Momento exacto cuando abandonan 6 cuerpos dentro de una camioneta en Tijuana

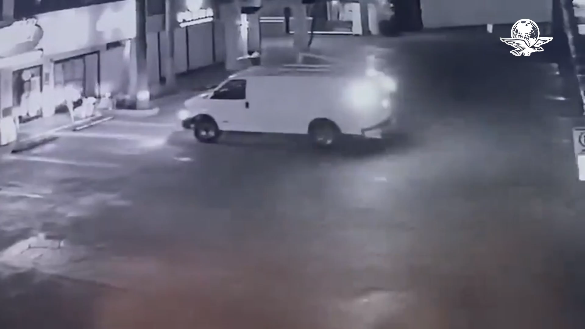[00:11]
Baja California. De acuerdo con la Fiscalía General del Estado de Baja California, el hecho se registró el pasado 19 de diciembre. Las cámaras de seguridad captaron el momento donde el sujeto desciende del vehículo color blanco,